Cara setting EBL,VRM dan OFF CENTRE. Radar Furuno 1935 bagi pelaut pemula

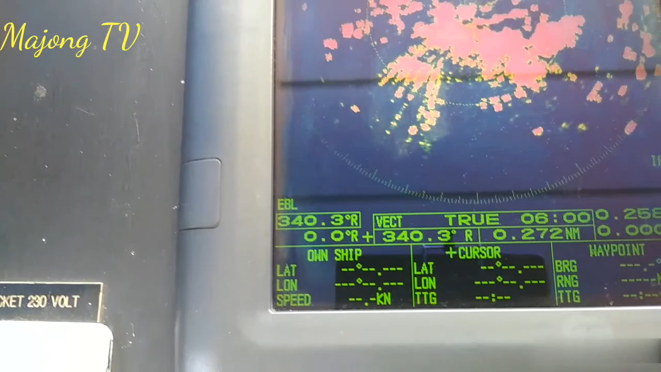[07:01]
jadi sekali lagi saya ulangi tombol PRM ini adalah variabel rank market atau
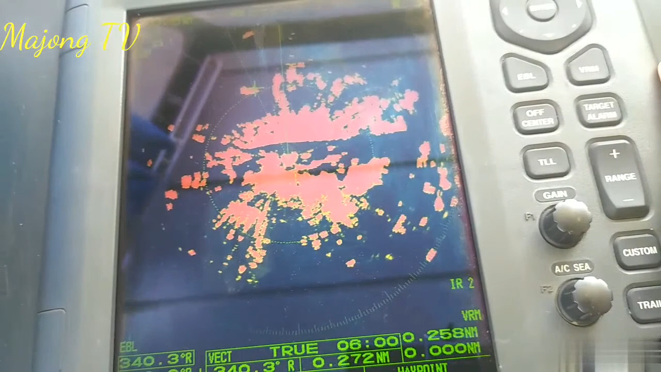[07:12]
jarak benda dari k posisi kita sedangkan EBL ini adalah elektronik bearing line atau baringan benda itu dari kita berapa darajat kalau ini jaraknya berapa nautical mile baik saya rasa itu saja kemudian kita lanjut ke tombol hop center tombol hop center ini gunanya untuk apa untuk
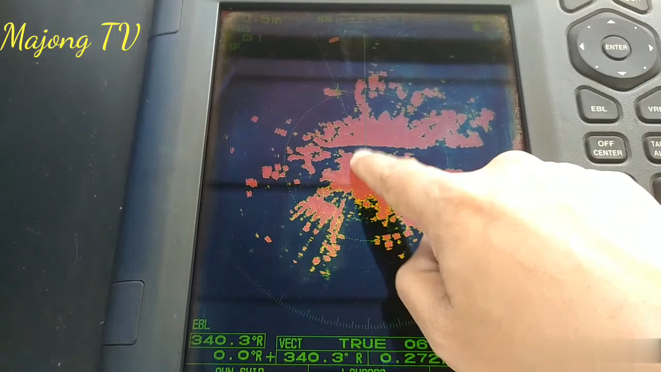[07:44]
memindahkan posisi kapal kita di tengah ini apakah kita pindahkan ke bawah atau pindahkan ke samping atau pindahkan ke sebelah kiri atau sebelah kanan nah caranya ini bagaimana
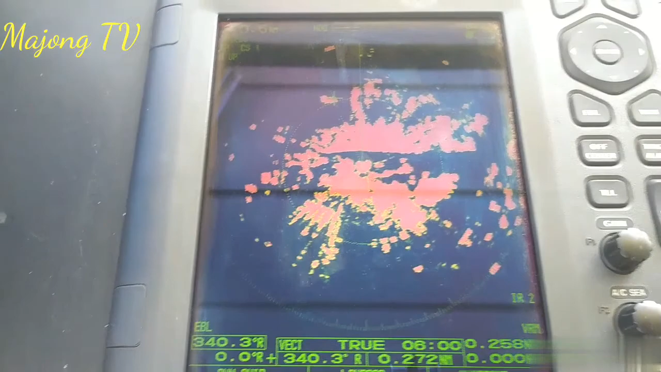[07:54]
kita tekan kursor ini supaya tanda tambah ini bergeser ke bawah nah ini dia contohnya begini
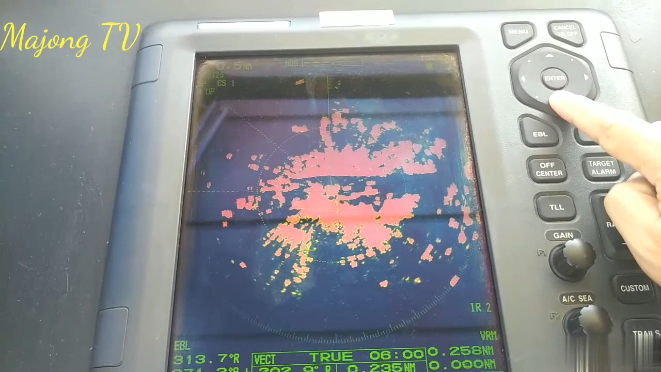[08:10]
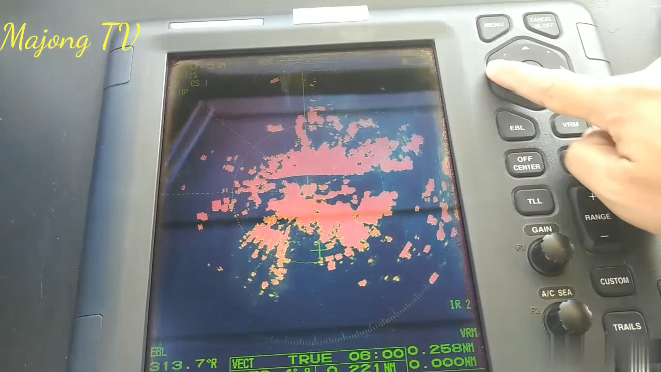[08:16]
kita pindahkan ke sebelah sini jadi posisi
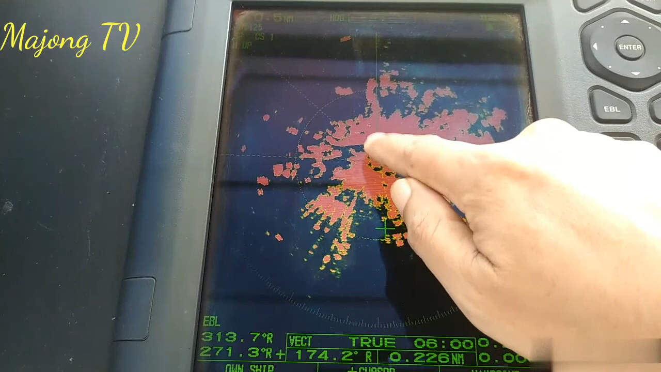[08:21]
pusatnya ini kita mau pindahkan ke posisi tanda press ini maka yang harus kita lakukan adalah tinggal menekan hop center ini kita
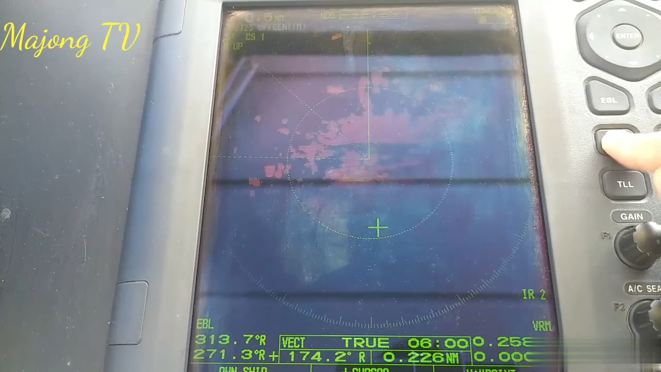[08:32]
tekan maka posisi akan berpindah ke bawah jadi gunanya untuk apa untuk mengetahui
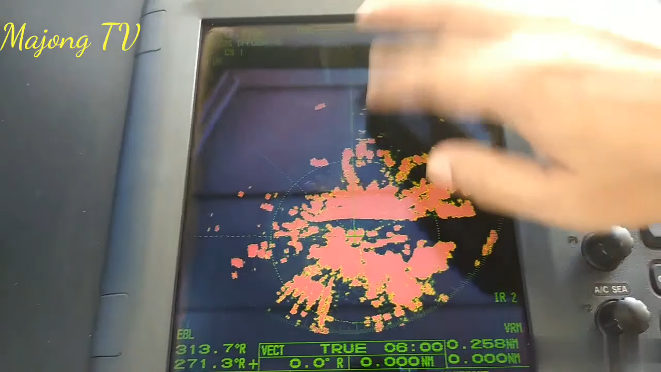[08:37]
target target yang teribut sebelumnya ini tidak kelihatan makanya ini akan kelihatan semua jadi lebih banyak ruangan lah ruangan dari depan sana
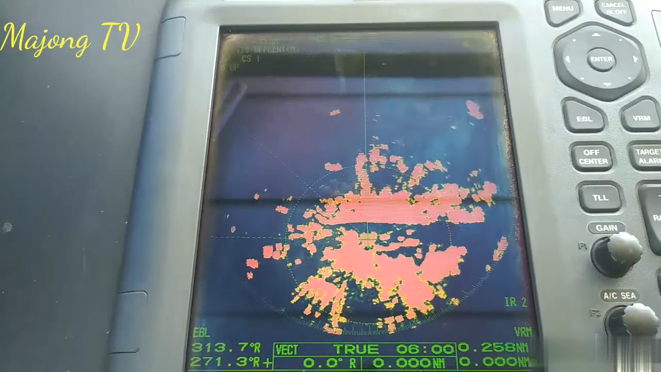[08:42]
target dari depan apa haluan kita yang bisa masuk ke layar radar ini nah untuk mengembalikan lagi ke tempat semula
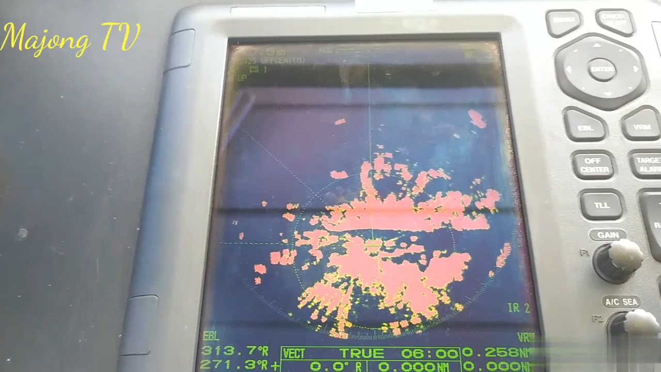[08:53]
ya kita tinggal tekan lagi hop center maka posisi kita akan kembali ke semula jadi seperti itu jadi saya rasa cukup sekian untuk kali ini karena keterbatasan alat perekam saya ini yang memorinya terbatas jadi saya akan menjelaskan kembali bagaimana mengatur target alarm target dan lain-lain sebagainya di radar ini pada video-video